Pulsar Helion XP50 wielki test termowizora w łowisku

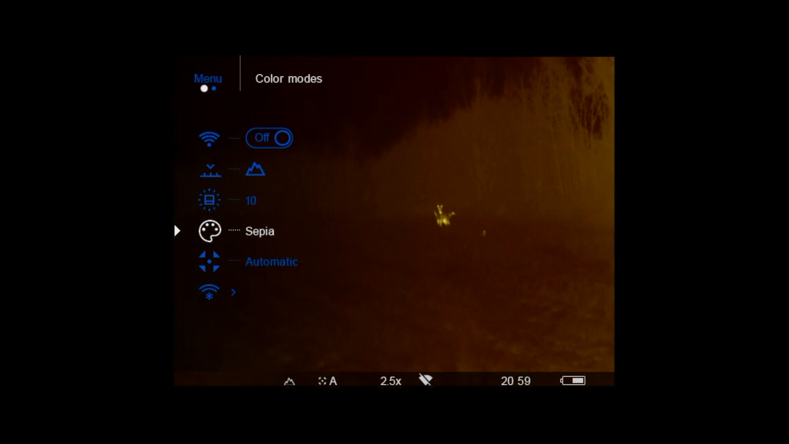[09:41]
To właśnie w tym menu mamy możliwość zmiany palety kolorów. I tak producent udostępnił nam 8 trybów.
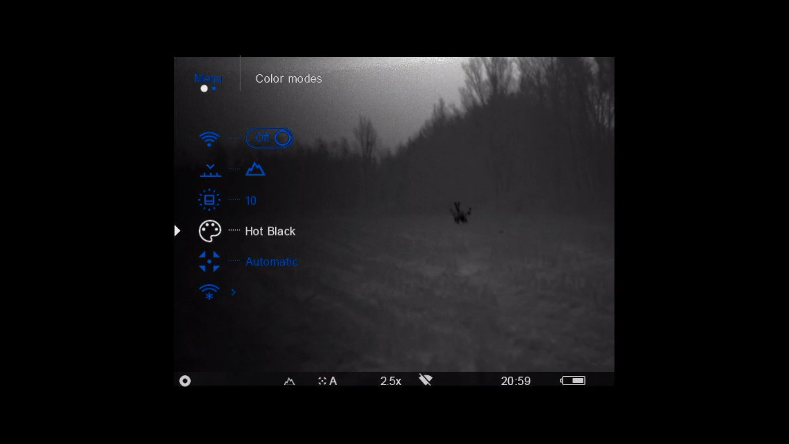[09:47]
White Hot, Black Hot
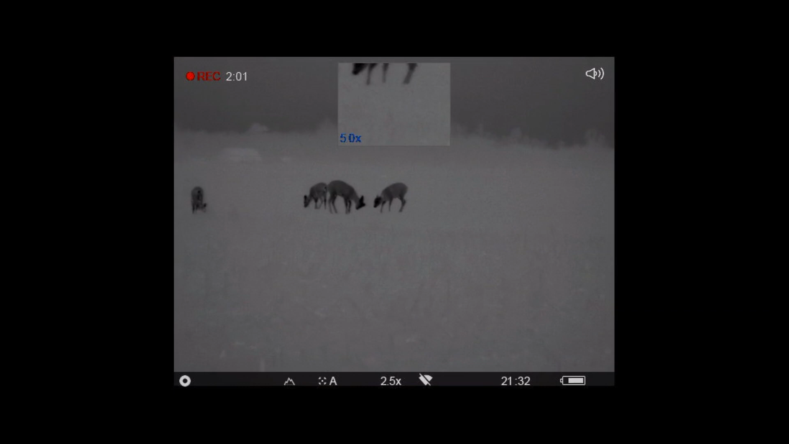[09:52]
i Red Hot. To najlepsze tryby do wykrywania zwierzyny.
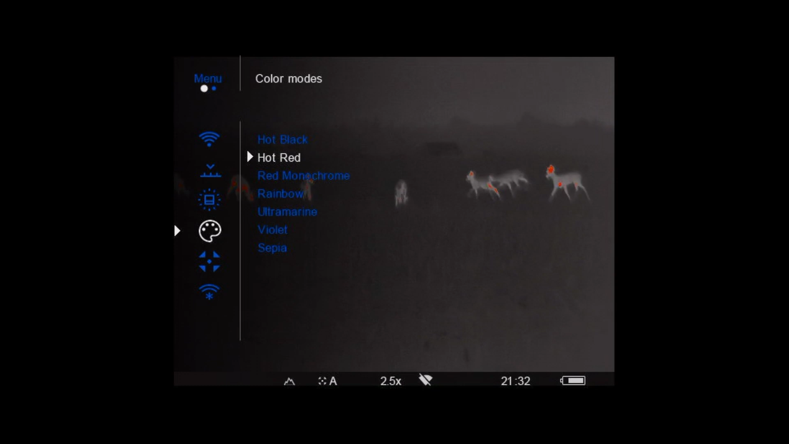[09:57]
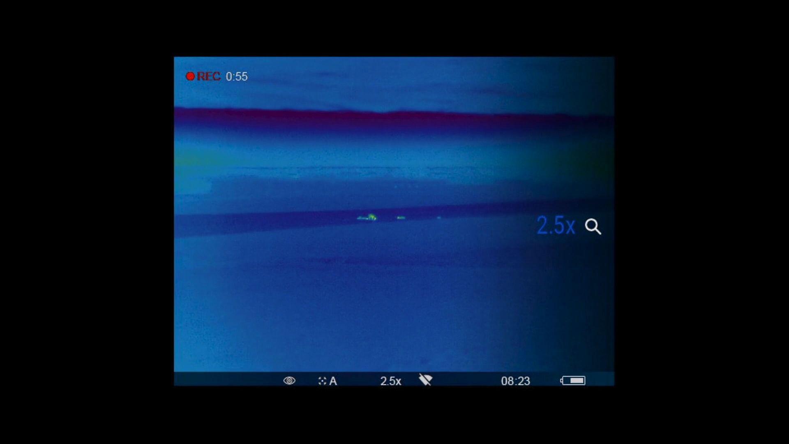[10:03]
Rainbow i Ultramarine są najlepsze do rozpoznawania i dokładnej identyfikacji.
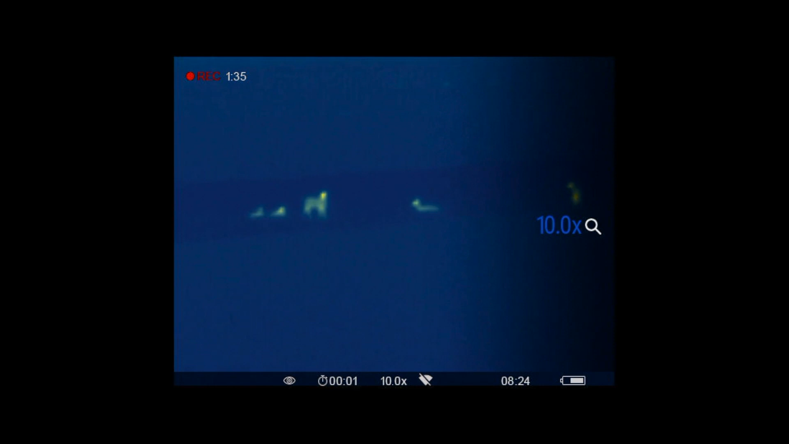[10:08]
Natomiast czerwony monochromatyczny,
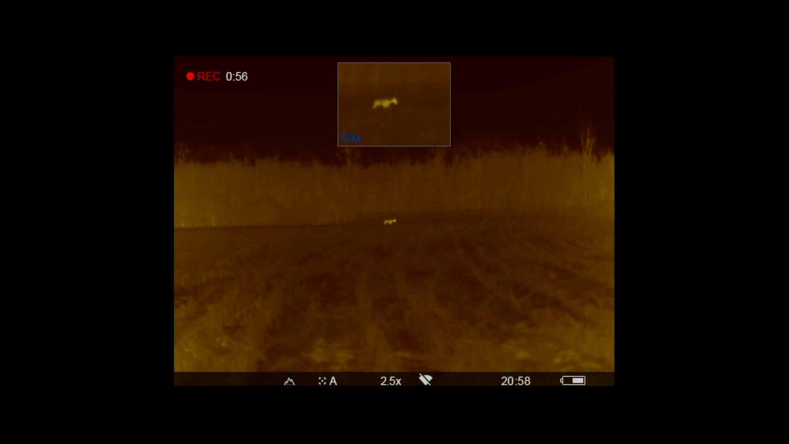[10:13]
sepia i fioletowy są najlepsze do wygodnego oglądania otoczenia w ciemności. Oczywiście standardowym jest Hot White, który jest naszym głównym ustawieniem,
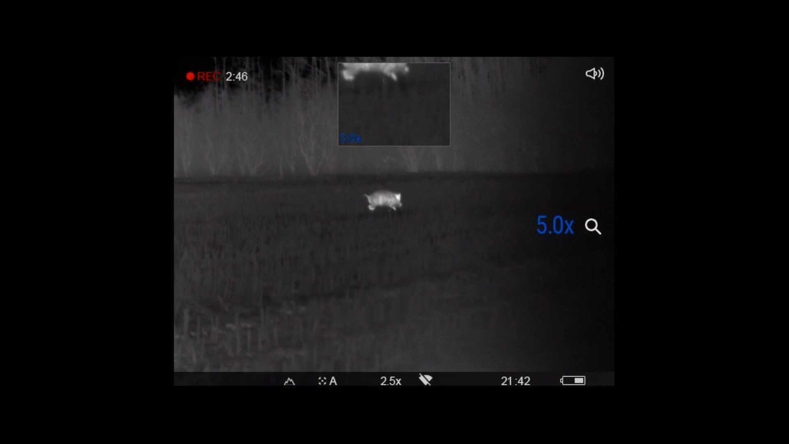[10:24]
jednakże podczas dłuższego użytkowania możemy poczuć, że nasze oko odczuwa pewien dyskomfort.
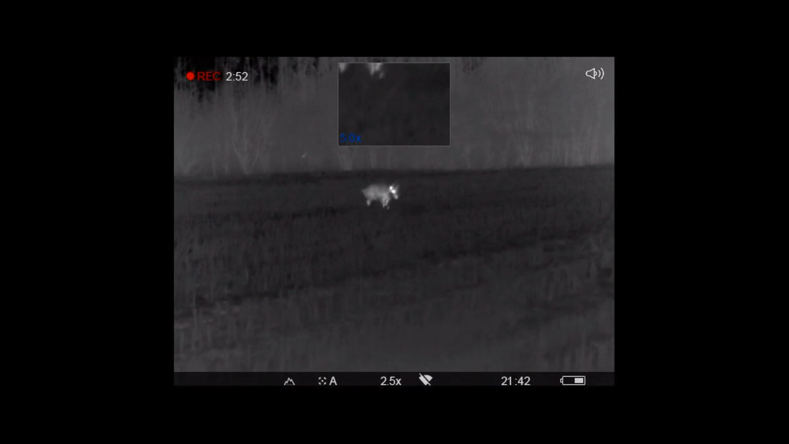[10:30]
W takich sytuacjach bardzo dobrze sprawdzi się tryb czerwony monochromatyczny, który jest tak zaprojektowany, aby nie męczyć naszych oczu.
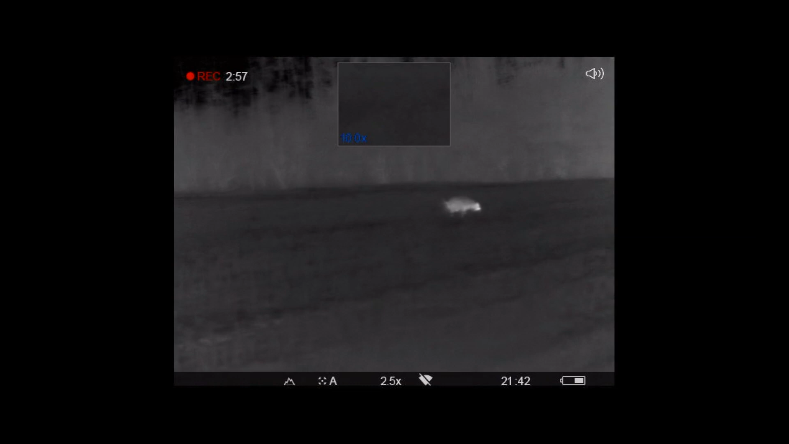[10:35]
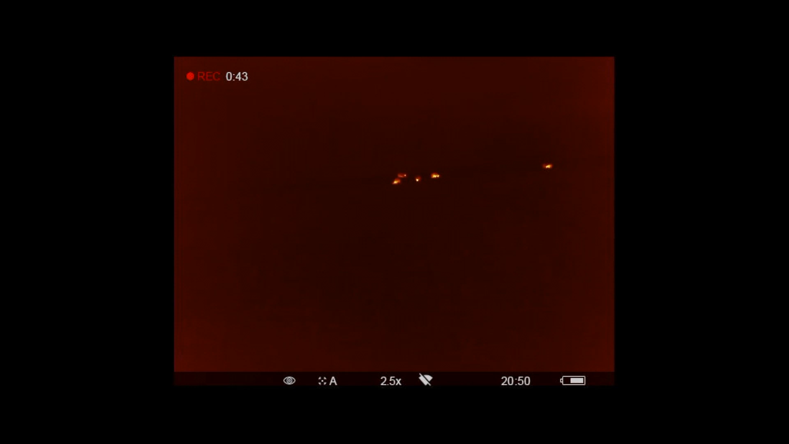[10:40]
Dodatkowo producent zadbał także o to, że tam, gdzie trzeba szybko przełączyć się, aby dokładnie rozpoznać cel, wystarczy dłużej przytrzymać ten oto przycisk.
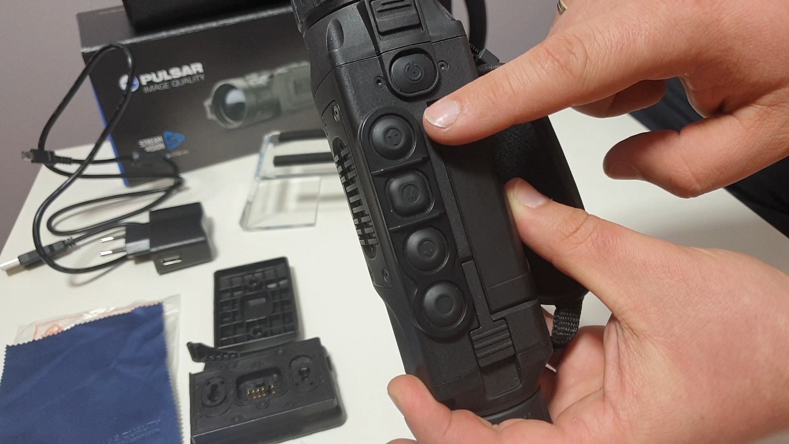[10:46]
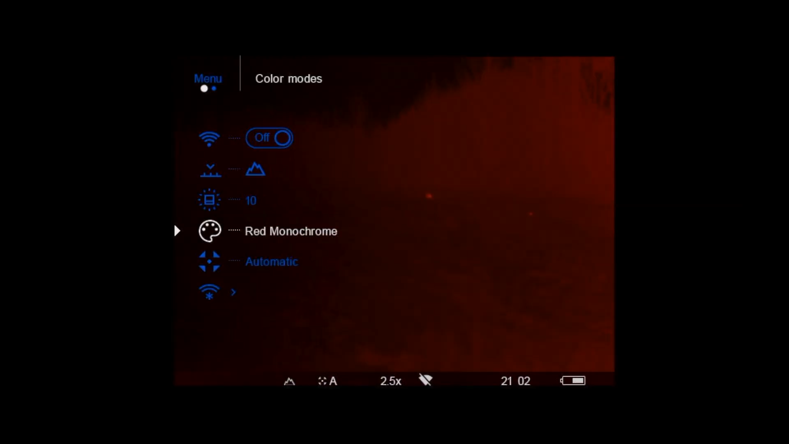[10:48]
Jak to działa w praktyce? Otóż wystarczy, że z głównego menu wybierzemy czerwony monochromatyczny, który, jak już wspomniałem, idealnie sprawdza się przy długim użytkowaniu,
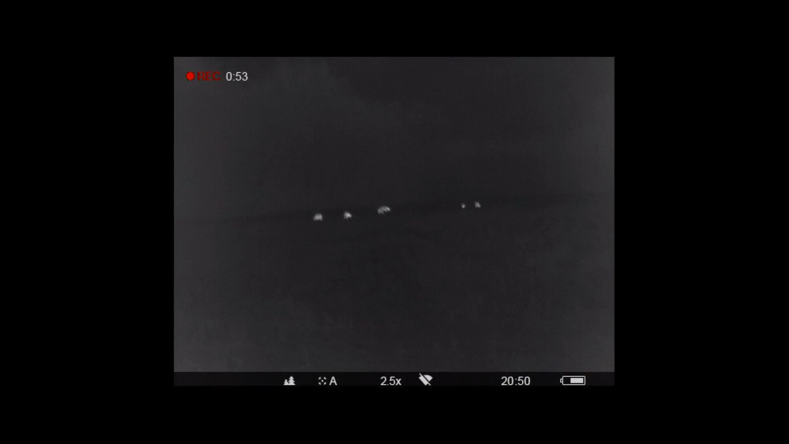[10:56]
a następnie tam, gdy to potrzebne, przełączymy się, przytrzymując strzałkę w górę,
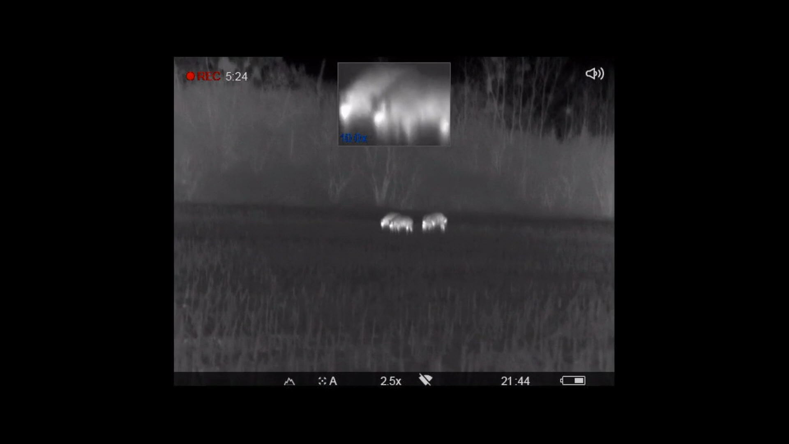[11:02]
do trybu Hot White, dzięki któremu dokładnie rozpoznamy nasz obiekt.
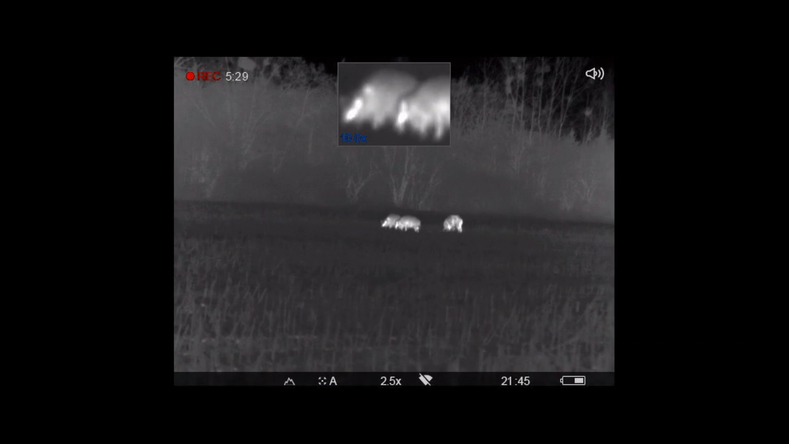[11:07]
Taka zmiana kolorów sprawi, że nawet w największych ciemnościach nasz wzrok nie będzie się męczył i będziemy mogli oddać strzał wtedy,
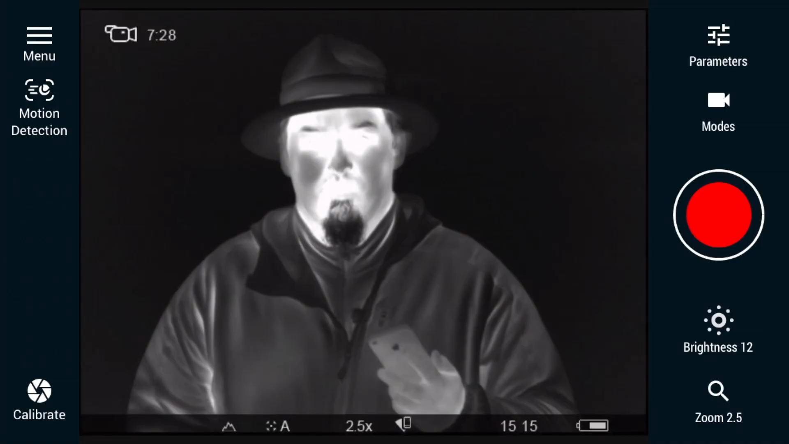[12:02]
Otóż co możemy zmienić? Możemy tak naprawdę zmienić wszystkie parametry. I chciałbym Wam to pokazać, chociażby kontrast. Tak wygląda najmocniejszy kontrast.
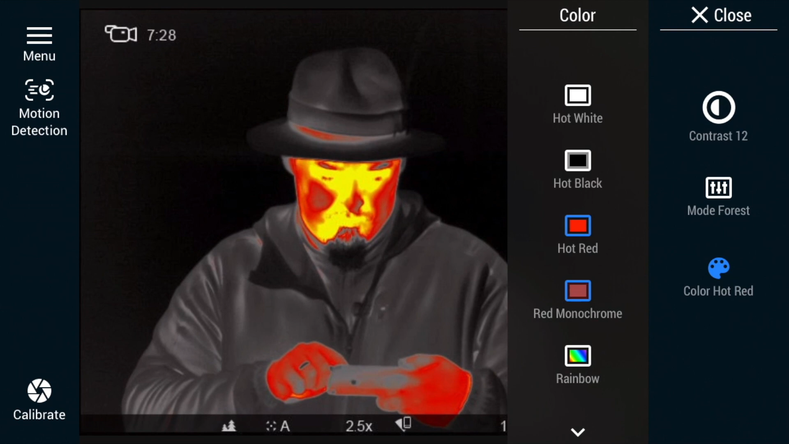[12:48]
Czerwony monochromatyczny to jest ten, o którym wspominałem,
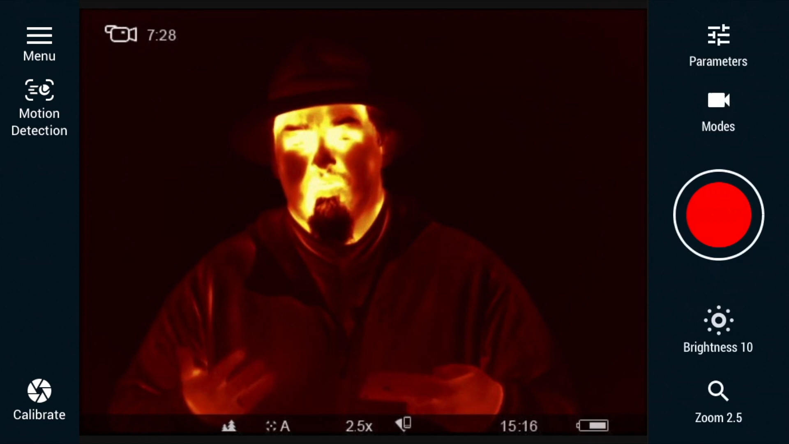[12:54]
że nadaje się idealnie do wyszukiwania zwierzyny, tak żeby nie męczyło nam się oko, z którego aktualnie korzystamy, kiedy używamy tej termowizji.
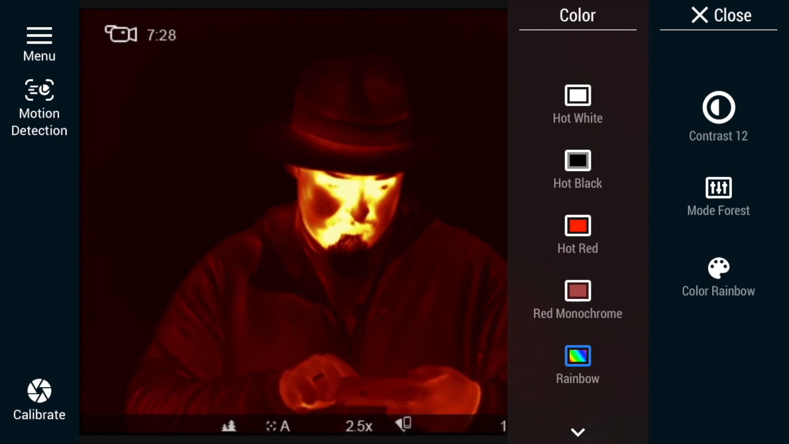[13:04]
Model Rainbow wygląda dosyć ciekawie.
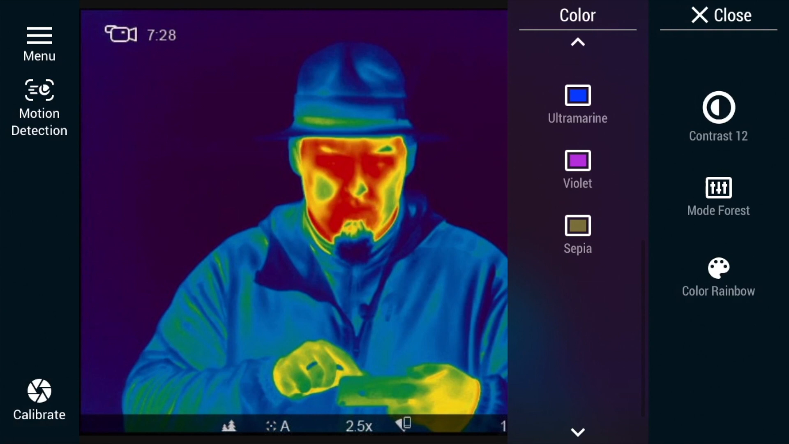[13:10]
I na kolejnym, drugim ekranie mamy jeszcze trzy dodatkowe moduły.
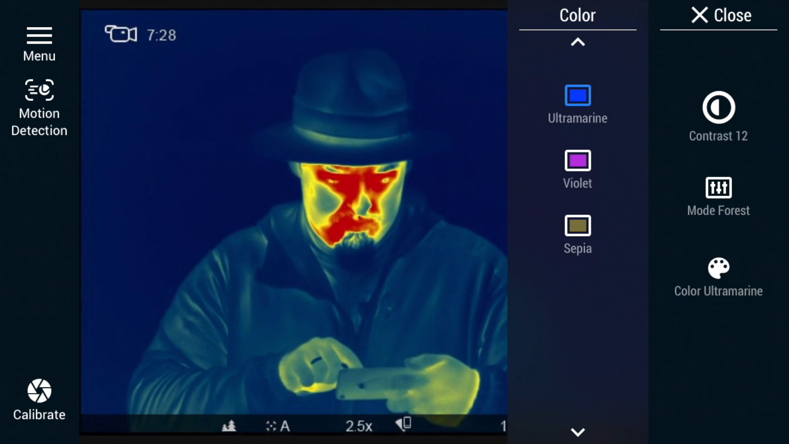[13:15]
Ultramarine, Violet oraz Sepia.
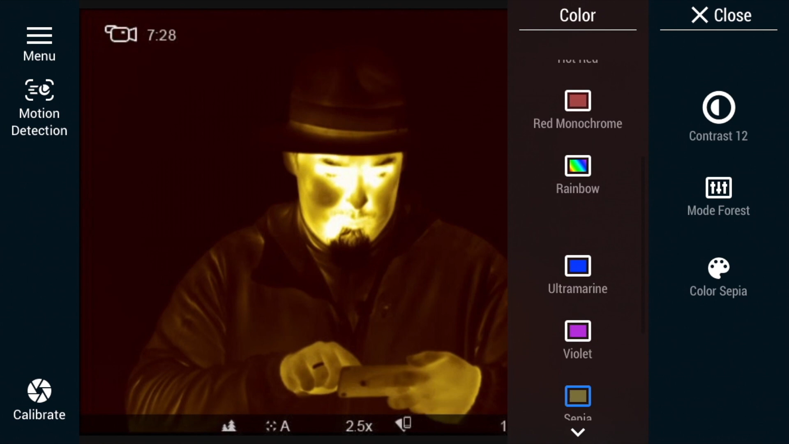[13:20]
I tak jak pamiętacie, Red Monochrome możemy sobie zaprogramować pod jednym przyciskiem, żeby następnie używać Hot White, kiedy chcemy go tak naprawdę przełączyć. Co jeszcze daje nam samo urządzenie?
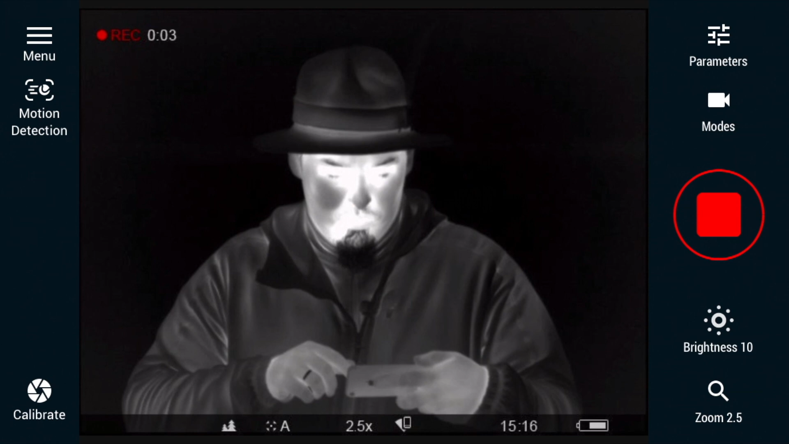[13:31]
Oprócz tego, że możemy przełączyć się na zdjęcia i wykonywać zdjęcia bezpośrednio stąd, to możemy także zmienić zarówno jasność, tak, którą mamy też pod naszym menu.
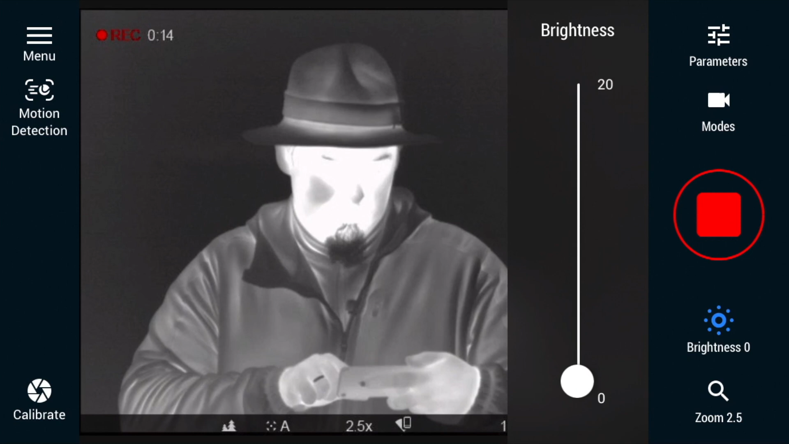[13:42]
Robi się to analogicznie tak samo, przesuwając suwaki oraz zoom razem z picture in picture, który, jak widzicie, wyłapuje środek.
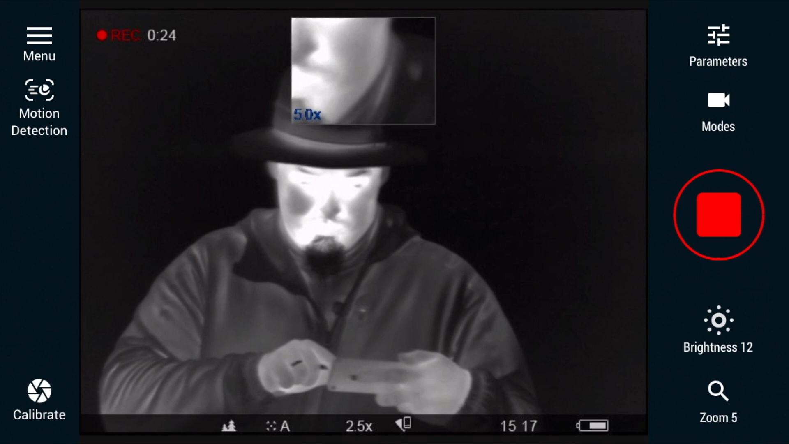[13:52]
Oczywiście zoom razy 5, razy 7,5 oraz wszelkie inne kombinacje, które nas będą interesowały.
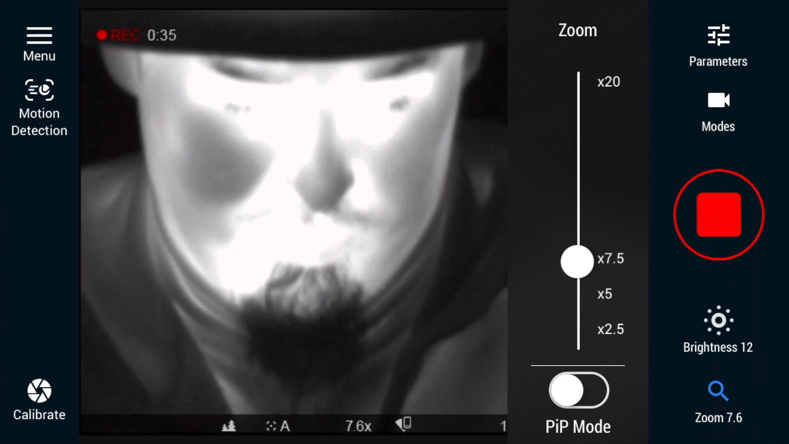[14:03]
Możemy sobie tutaj to przesuwać i oddalać.